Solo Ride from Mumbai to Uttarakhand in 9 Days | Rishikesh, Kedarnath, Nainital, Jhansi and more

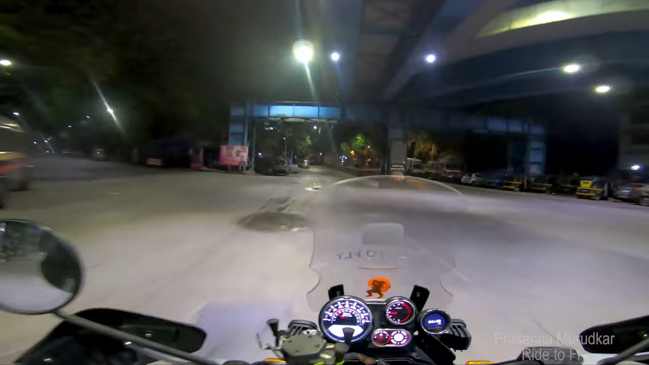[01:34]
बट ठीक है, अच्छा टाइमिंग है. 10 मिनट पहले मैं निकल चुका हूँ, जो सोचा था वही हुआ. थैंक गॉड ये मैंने फॉग लाइट लगा लिया है, क्योंकि उसके वजह से है ना बहुत सही लग रहा है रास्ता.
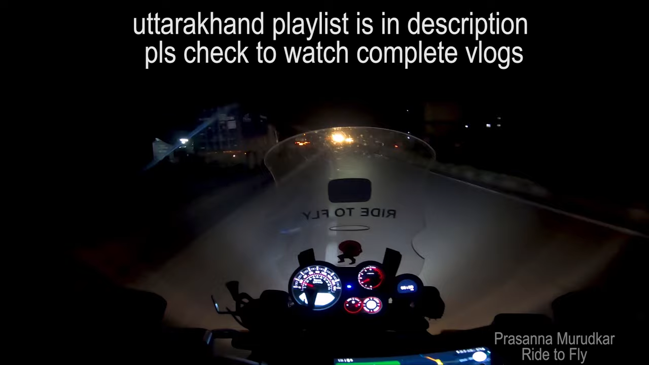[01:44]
इतना एकदम ज़्यादा नहीं, बट अच्छा खासा लाइट अप हो गया. और दूसरा,
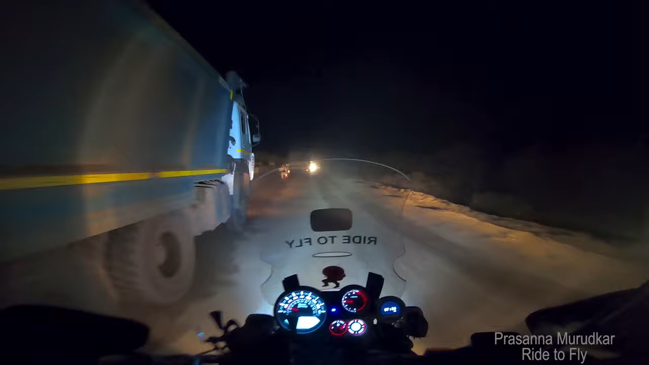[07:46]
रोड का काम चालू है इसके वजह से यहाँ पे रेड दिखा रहा था,
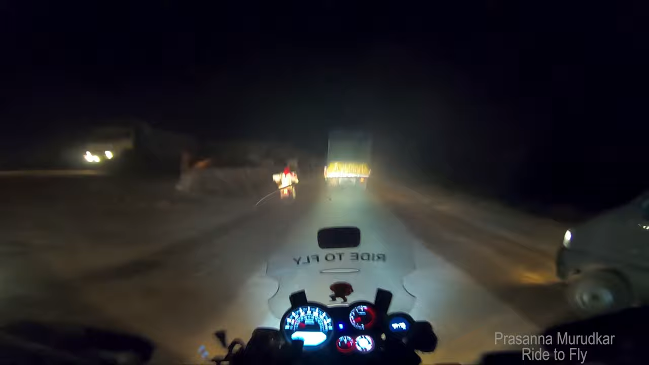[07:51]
मैं 3-4 दिन से चेक कर रहा था तो कंटिन्यूस यहाँ पे रेड दिखा रहा था, तो दिस इज़ द रीज़न के काम चालू है।
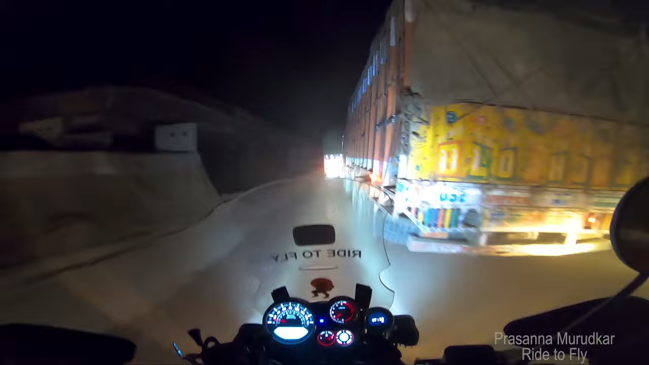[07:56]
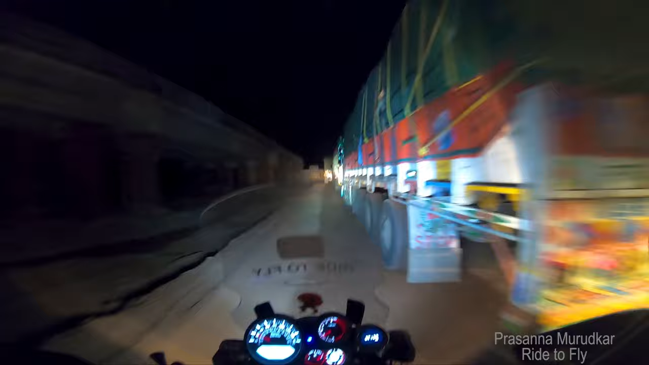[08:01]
ये जो शिवपुरी का बाईपास एंड होता है उसके आगे ये चालू हो जाता है ऑफ रोड।
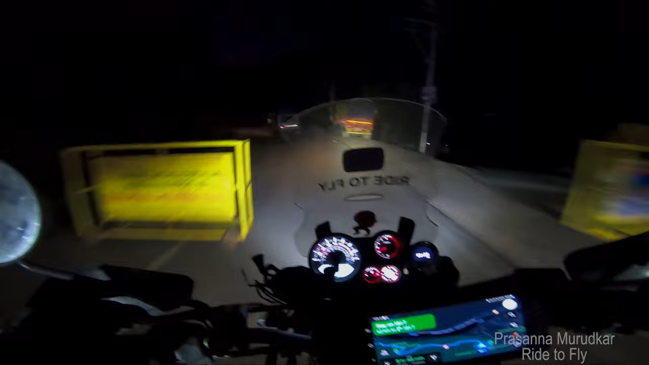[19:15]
यहाँ से 196 किलोमीटर और 6 घंटे दिखा रहा है यहाँ से पहुँचने के लिए।